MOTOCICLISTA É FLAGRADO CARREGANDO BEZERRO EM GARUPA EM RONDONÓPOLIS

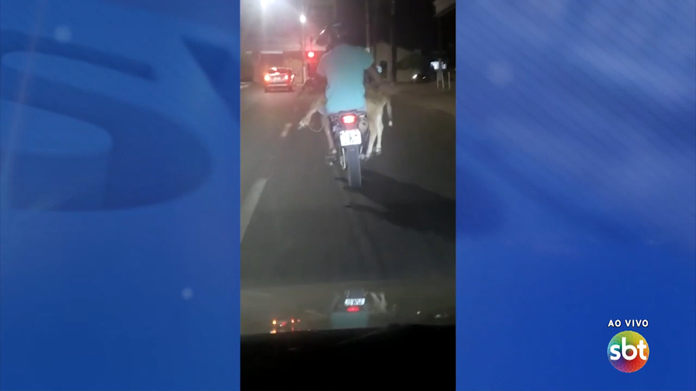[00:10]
Olha aí, um motociclista foi flagrado carregando um pizerro na garupa da moto. Na verdade, na garupa não, né? Esse pizerro tá no colo aí desse motociclista. Você tá acompanhando essas imagens.